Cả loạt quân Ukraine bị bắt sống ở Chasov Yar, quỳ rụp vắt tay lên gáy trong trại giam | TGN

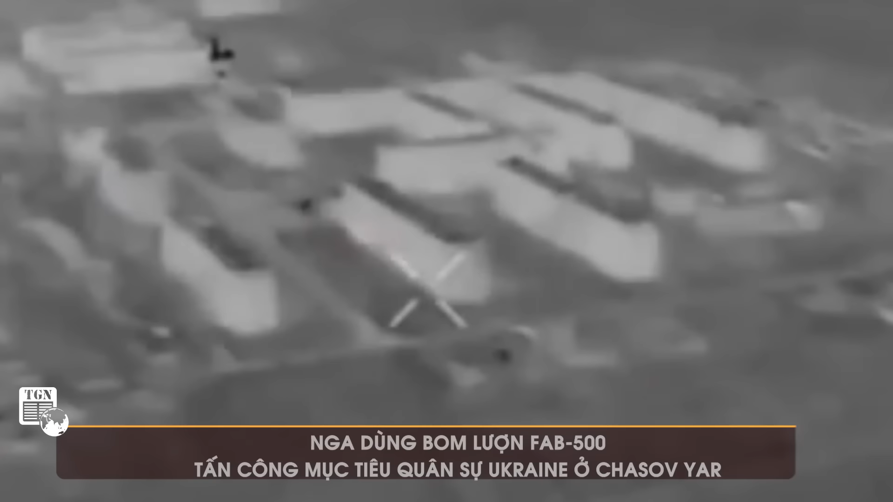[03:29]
Thưa quý vị, truyền thông Nga vừa công bố một đoạn video ghi lại khoảnh khắc quân đội nước này tấn công các mục tiêu quân sự của lực lượng vũ trang Ukraine ở Chasovia bằng bom lượt F-3B-500.